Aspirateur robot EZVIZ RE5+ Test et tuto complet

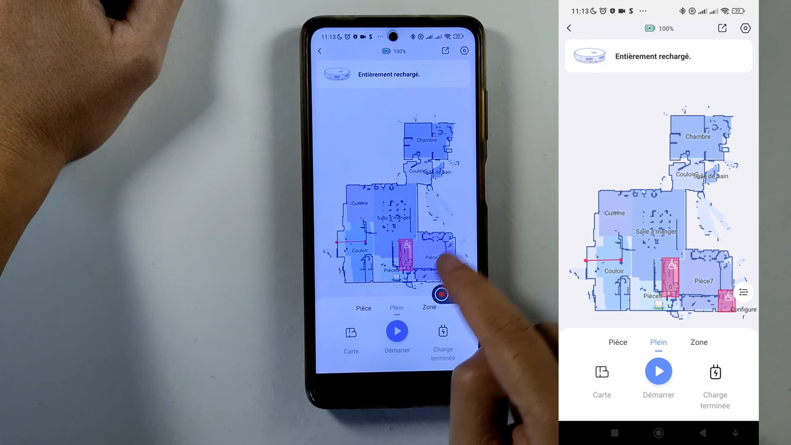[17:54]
L'environnement Et elle va créer différents pièces Elle va les appeler pièces Elle va les numéroter automatiquement Et ça on va voir On pourra le changer Donc on va dans pièces ici Et on
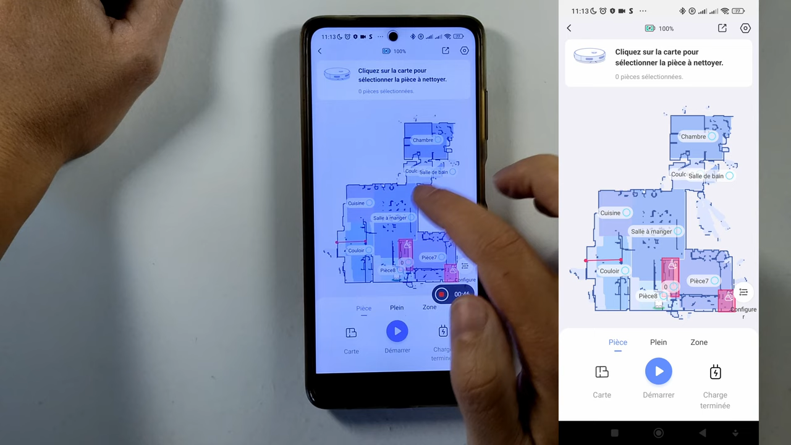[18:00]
peut regarder les pièces Voilà par exemple
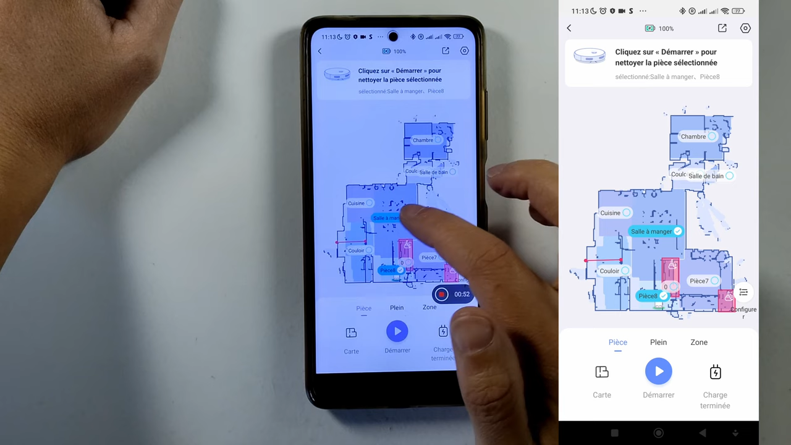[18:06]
Ici je peux désigner les pièces Que l'aspirateur robot va ici nettoyer Maintenant je vais dans carte Là vous avez ma maison Que je peux renommer Et là j'ai renommé premier étage Voilà puisque j'ai le premier étage Et j'ai le rez-de-chaussée Donc le rez-de-chaussée s'est créé deux fois J'ai scanné deux fois pour différents tests
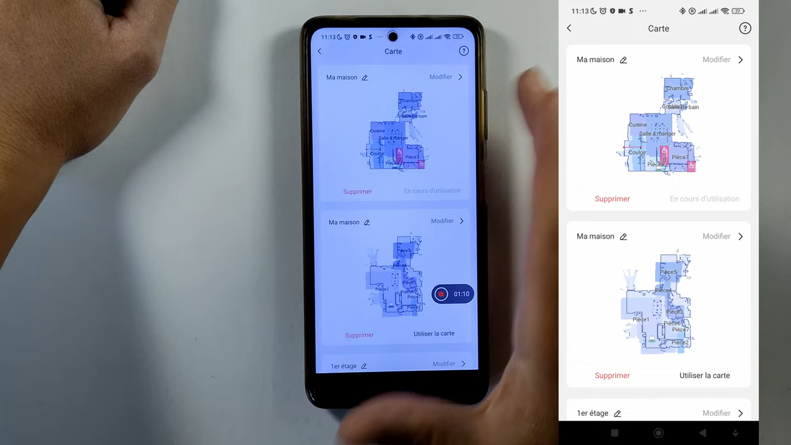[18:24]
Donc ma maison je peux renommer Donc je peux
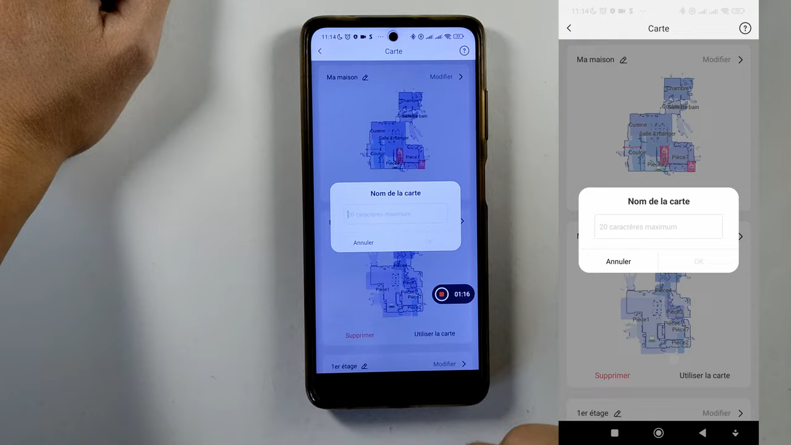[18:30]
personnaliser Et je vais renommer en maison de dingo
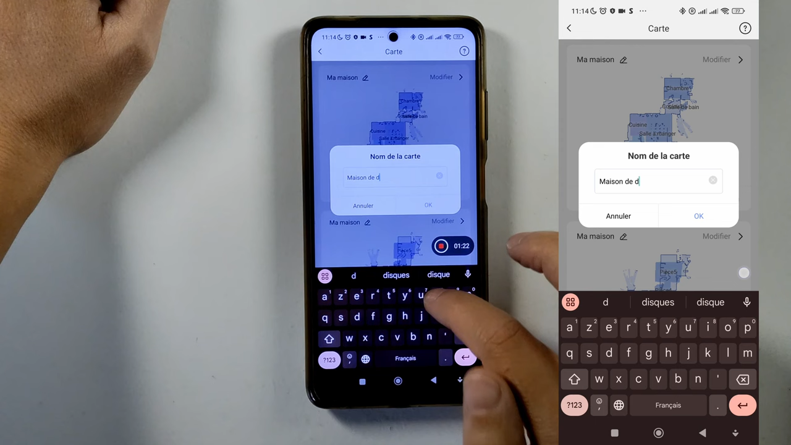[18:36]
Voilà maison de dingo d'or Ok
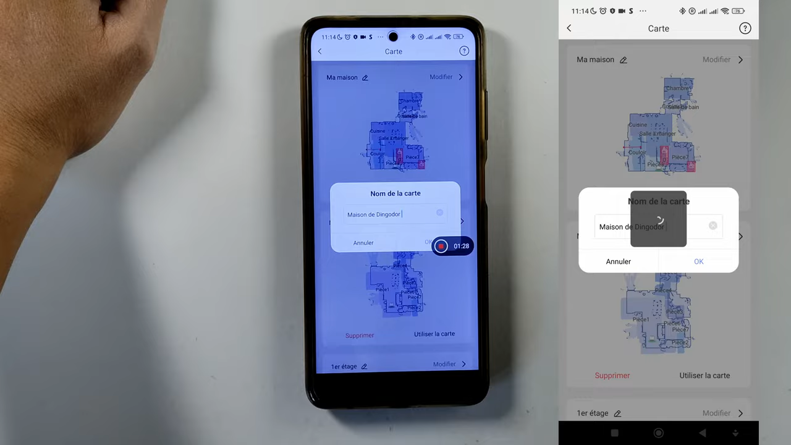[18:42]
Et ma maison elle est renommée en maison de dingo d'or Maintenant on peut modifier les pièces On va modifier les pièces Je peux diviser Donc diviser les pièces Les regrouper
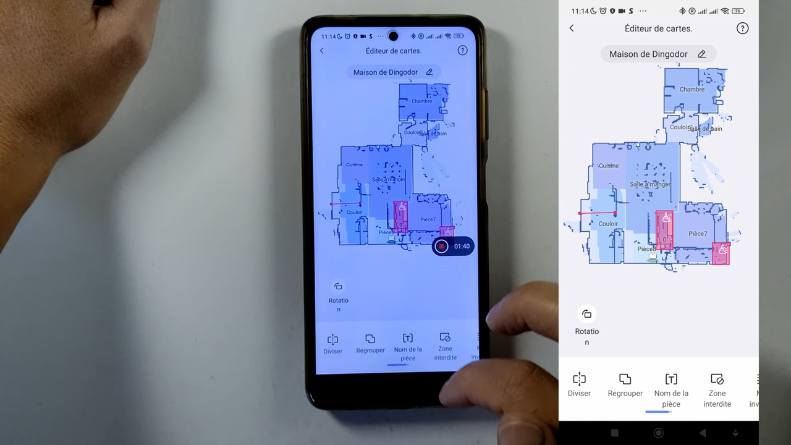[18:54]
également Donc par exemple J'ai la pièce salle à manger Et la pièce 8 Donc je fais
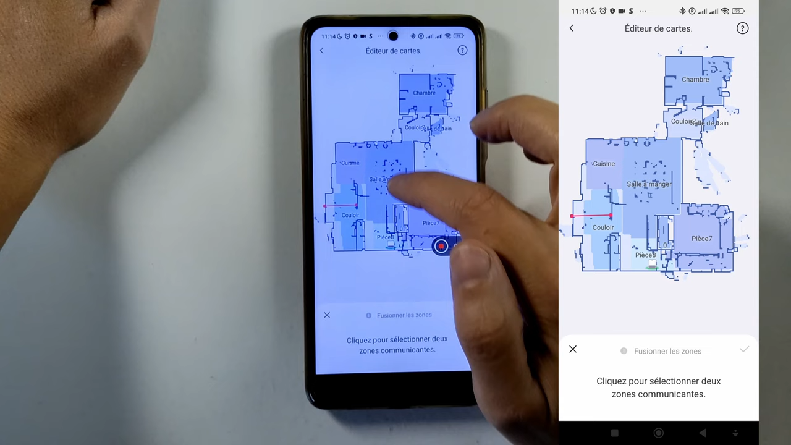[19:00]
regrouper Donc ils disent cliquer pour sélectionner deux zones communicantes Donc je sélectionne salle à manger et pièce 8 Je fais valider Voilà Et ça s'est regroupé
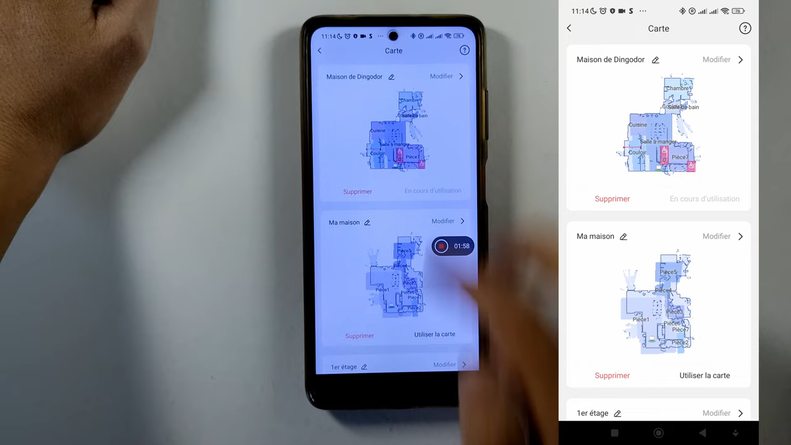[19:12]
Donc je quitte Je refais modifier Et voilà La pièce qui était nommée 8 Elle s'est regroupée en une Là j'ai créé aussi des zones interdites Vous voyez ici Donc j'ai créé des zones interdites
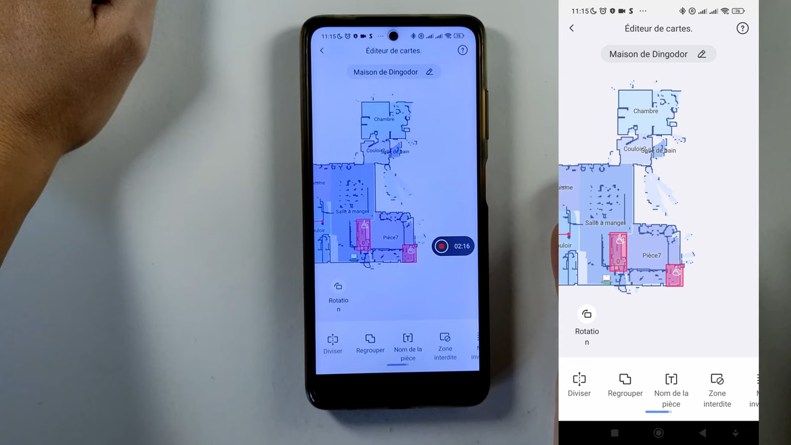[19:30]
Puisque là c'est mon canapé Et l'aspirateur robot Malheureusement a tendance à essayer de rentrer en dessous De mon canapé Qui est un peu surélevé Et avec le tapis etc Il y avait tendance à se bloquer Dans la zone ici
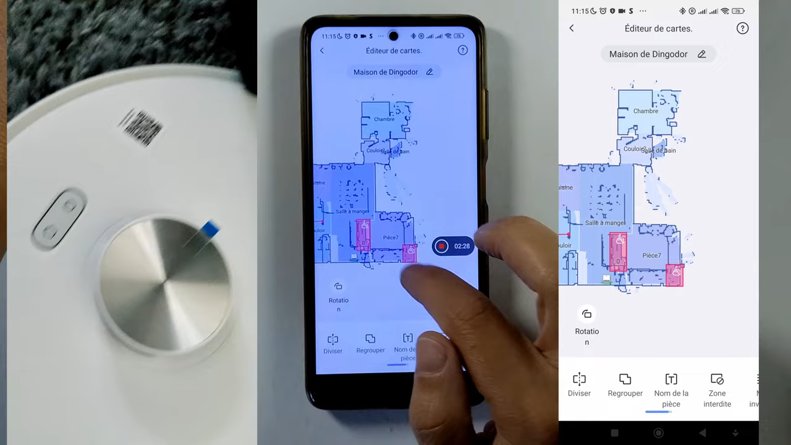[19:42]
aussi C'est un coin Où il y a un creux Avec le tapis etc Il faut bien définir ces pièces Ça c'est important Et bien définir les zones Comme ça L'aspirateur robot peut travailler tranquillement Et vous risquez pas D'avoir des blocages et des problèmes Sauf bien sûr
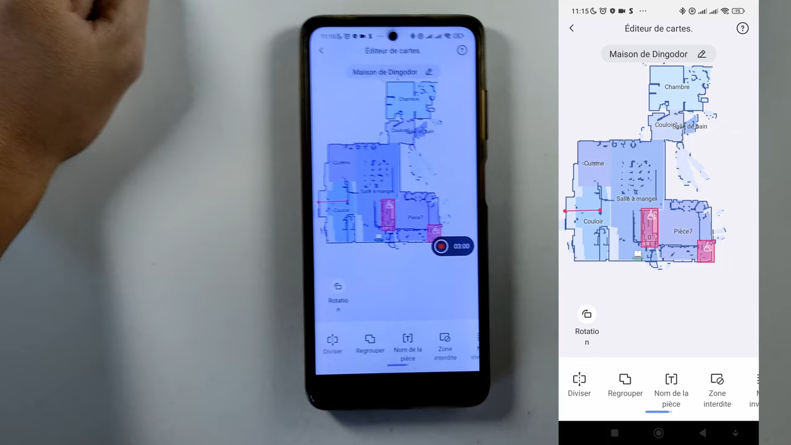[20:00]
Si vous laissez traîner des objets etc L'aspirateur robot peut s'y prendre Donc là Par exemple la pièce 7 Donc je vais faire nom de la pièce Je vais cliquer sur pièce Donc et ça c'est mon salon Voilà Donc
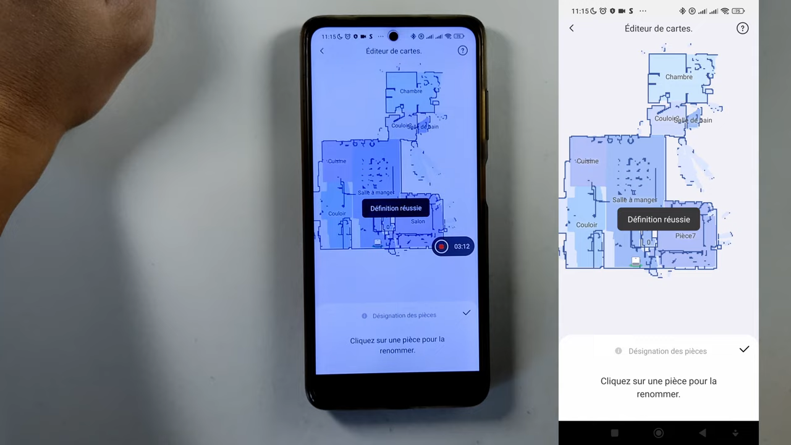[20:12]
j'ai laissé délibérément des zones Pour vous montrer comment on peut les changer Voilà donc ça c'est fait Ça a été changé Hop Donc le nom salon Je quitte Je reviens Parce qu'il
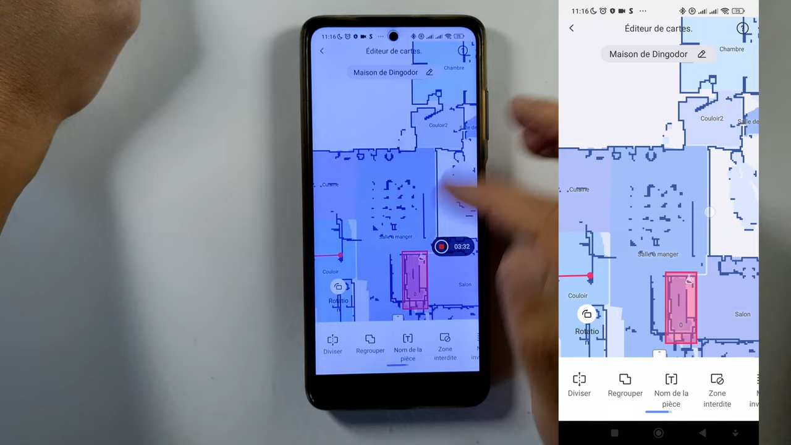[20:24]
y a des problèmes de changement de nom etc Donc c'est pour ça que je préfère quitter et revenir Là j'ai
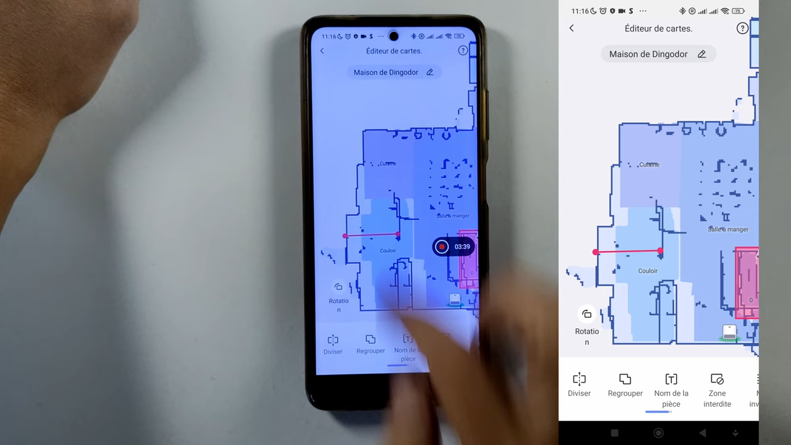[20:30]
créé par exemple un mur invisible Puisque là j'ai une sorte d'armoire Dans mon entrée Bah ça l'a scanné Et ça fait le fond aussi de la pièce Donc j'ai fait un mur invisible ici Là j'ai préféré au lieu de
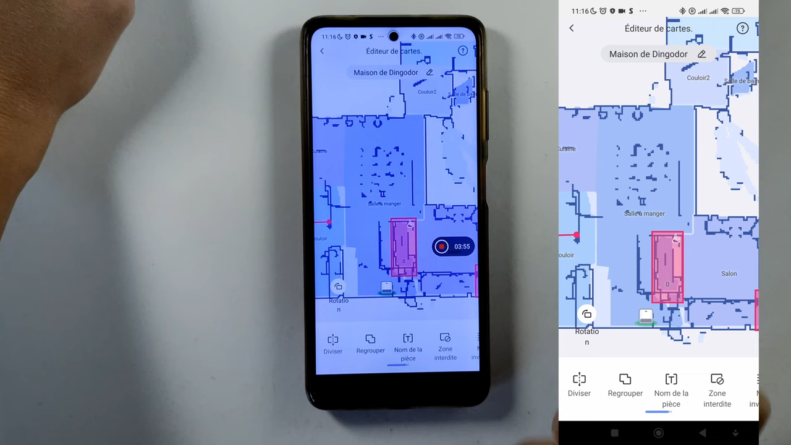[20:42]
faire un mur invisible De faire une zone interdite Donc là on peut délimiter Donc soit aucune serpillière Ou soit pas de vide et aucune serpillière Donc ça c'est à vous de voir ce que
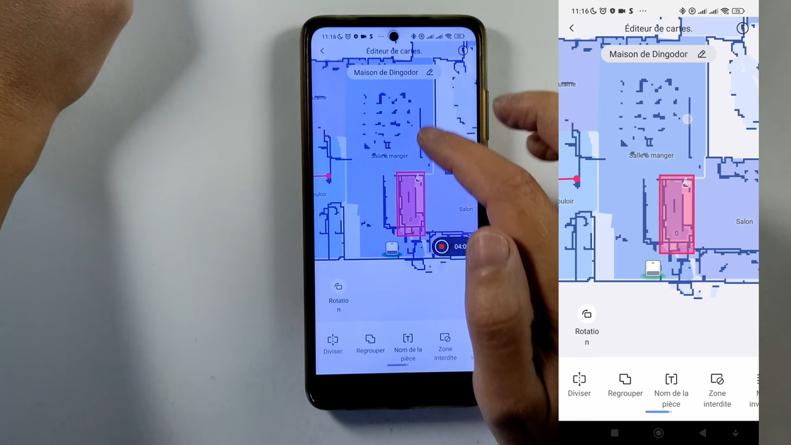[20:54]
vous voulez faire En général on va mettre dans zone interdite Aucune serpillière Voilà comme ça elle ne va pas y passer